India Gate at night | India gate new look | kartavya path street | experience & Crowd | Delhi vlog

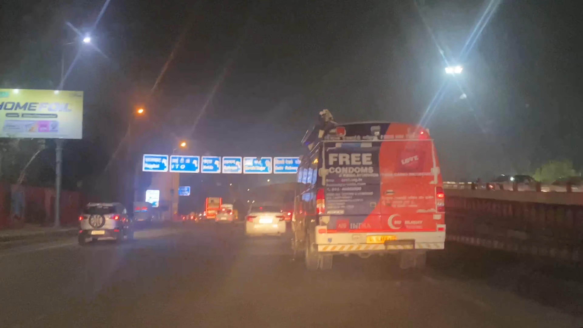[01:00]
तो फ्रेंड्स यह अहल है दली का मतलब अच्छा भी है आपको
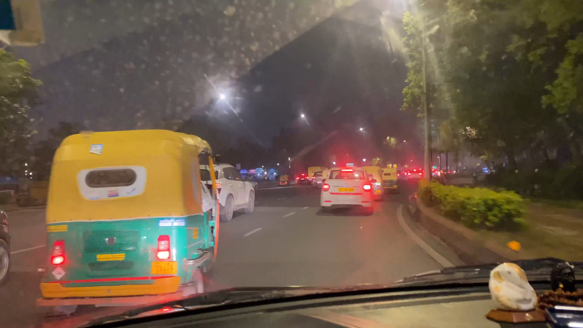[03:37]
तो अब हमाद चुके हैं इंडियागेट के सरकल पर और यहां से हमें इंडियागेट का पार्किंग डूड़ना है क्योंकि यहां पर यहां पर कुछ लोग समान बिच रहे हैं तो
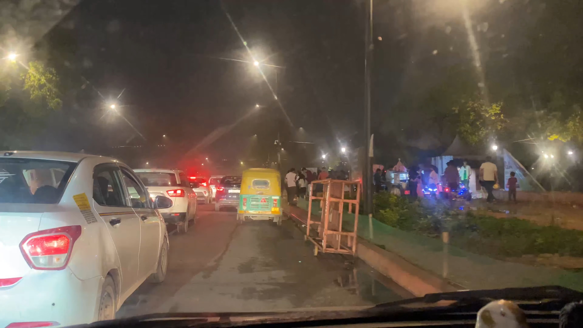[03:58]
उतर के मैं दिखाता हूं कि यहां पर इस टाइम क्या सीन होता है